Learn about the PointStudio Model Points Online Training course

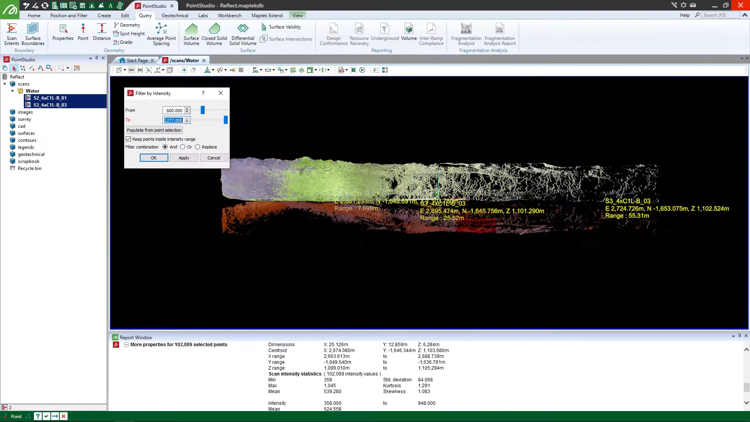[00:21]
When creating a triangulation, it's important to properly filter scan points. Discover powerful automated filtration designed to accelerate your workflows, and see how to query data to find the best parameters for the automated filters.
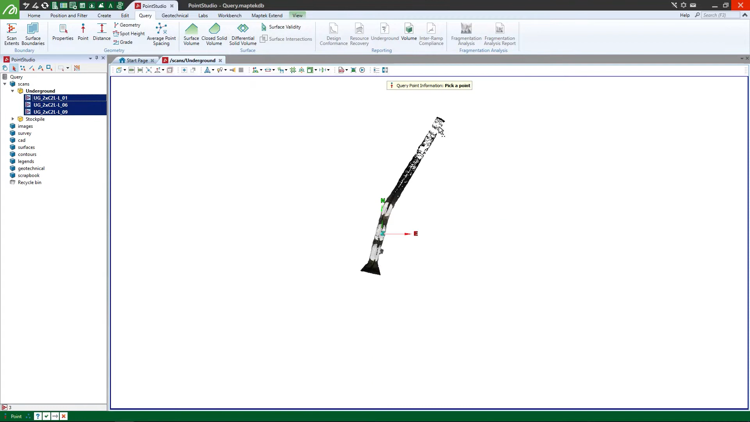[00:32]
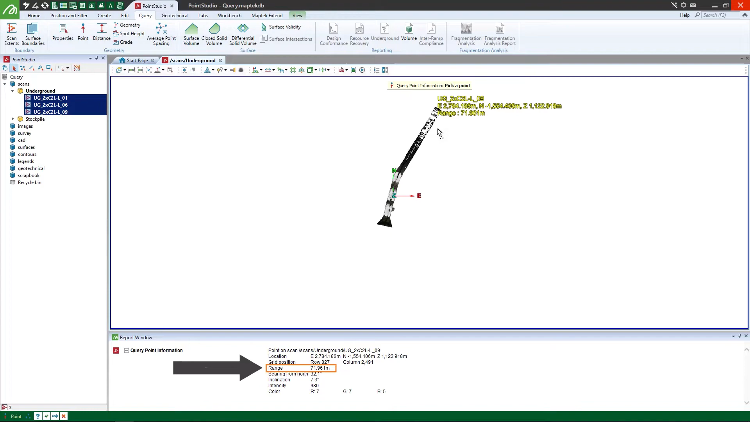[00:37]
Review data and apply fine filters, and explore how point attributes can help you filter points quickly.
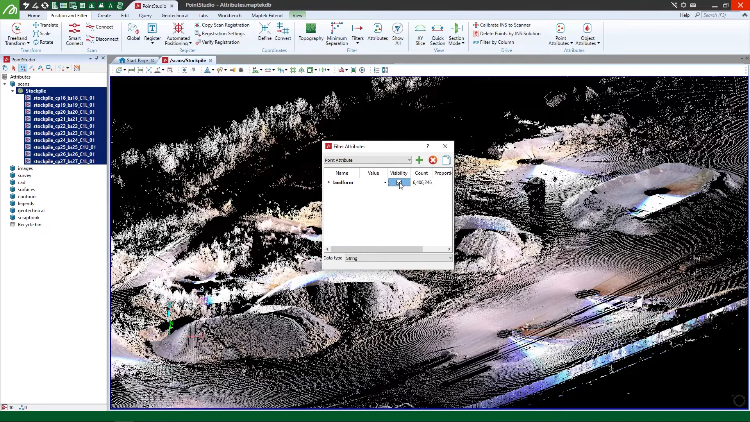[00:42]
Use the topographic triangulation method to create your first triangulation surface.
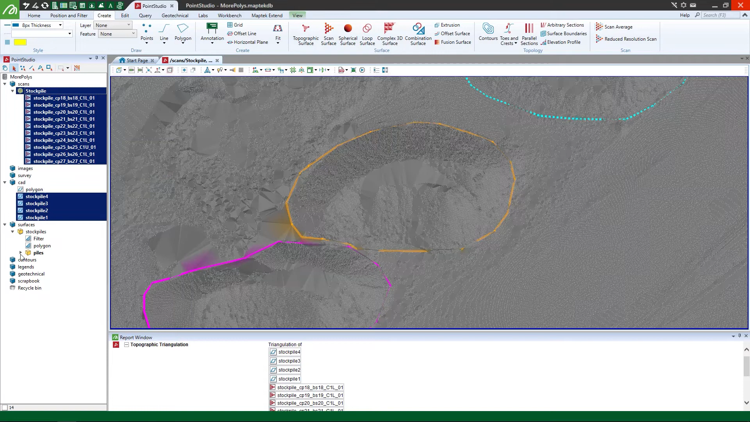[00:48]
Apply attributes to optimise your surface model, discover methods to limit your surface with a polygon,
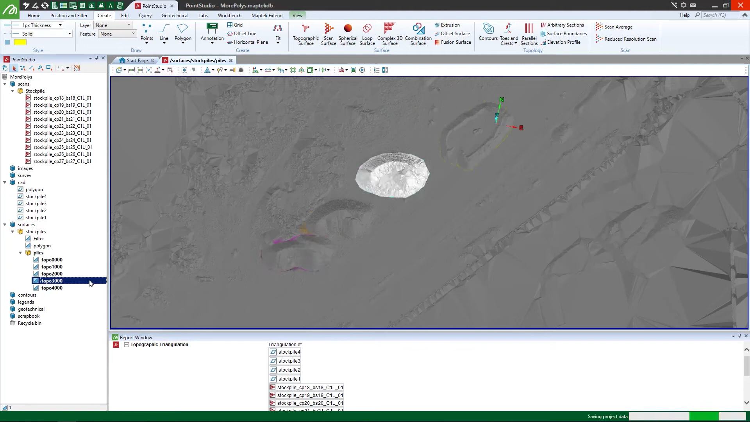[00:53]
and drape a photograph over a surface to view in context.
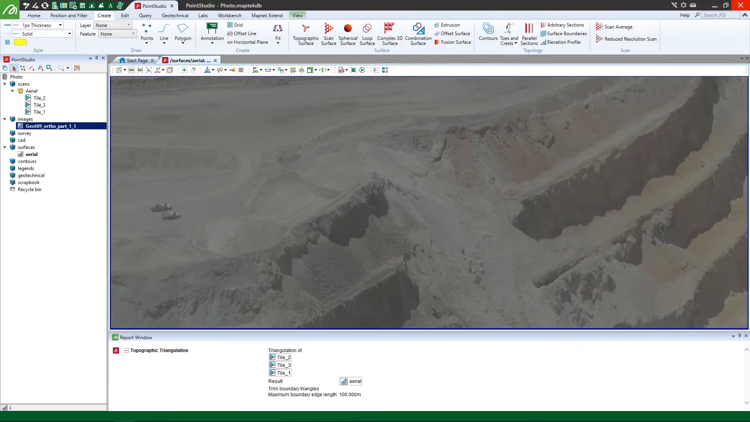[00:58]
Create surfaces with different methods to understand their functionality and how each method may apply to your workflows.
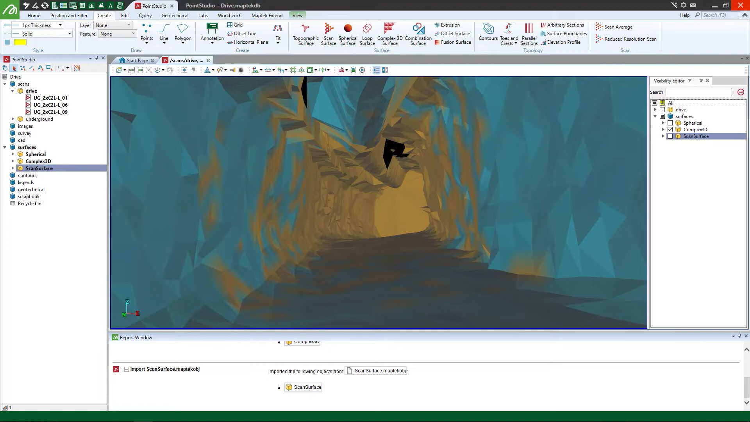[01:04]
Generate loop polygons from scan points,
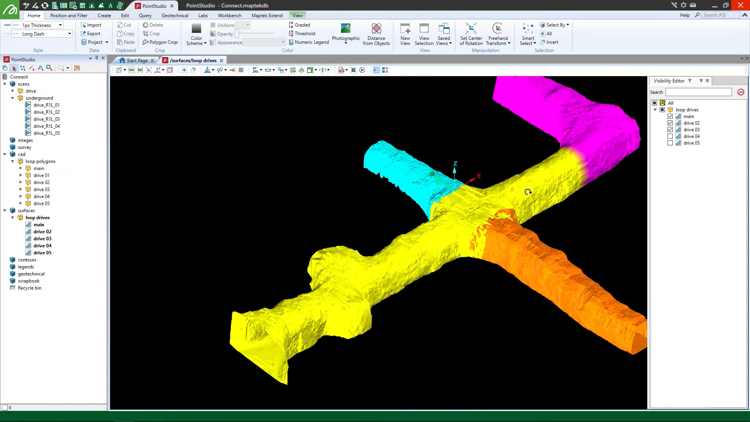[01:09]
connect existing loop triangulation surfaces to create a cohesive final triangulation, and discover tips for more complex surfaces, such as curving or intersecting solids.
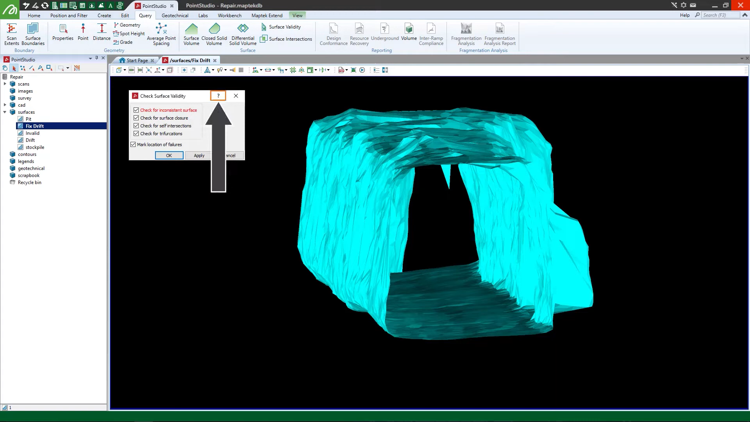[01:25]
Learn about how valid triangulations are necessary for analysis, such as volumetric calculations.
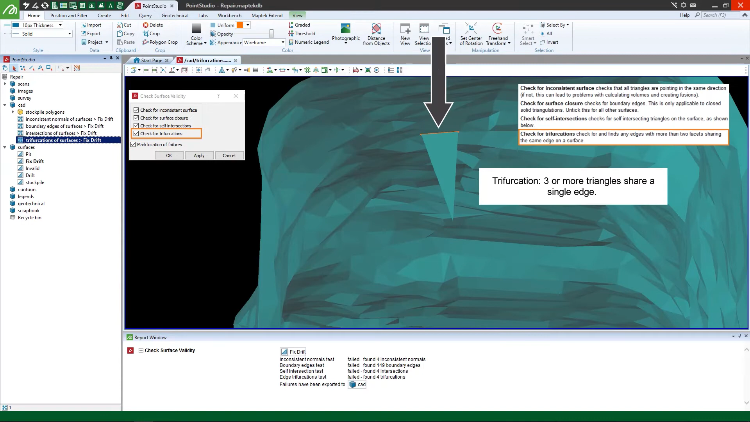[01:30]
This course shows you how to check existing surfaces for validity, and evaluate the results.
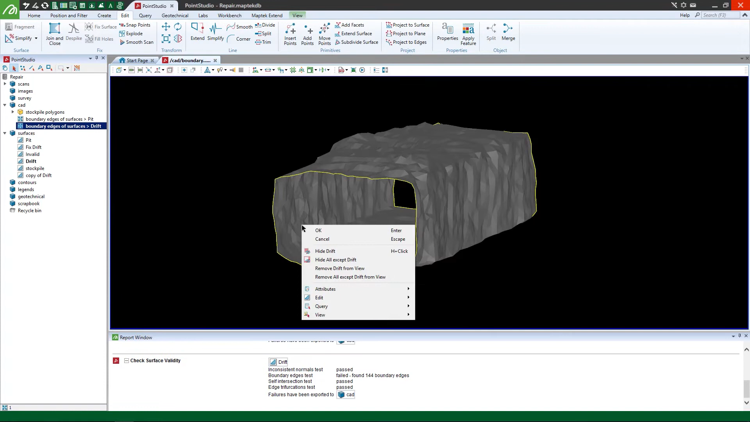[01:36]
Know how to quickly address any validity issues, and close solids for use in further analysis.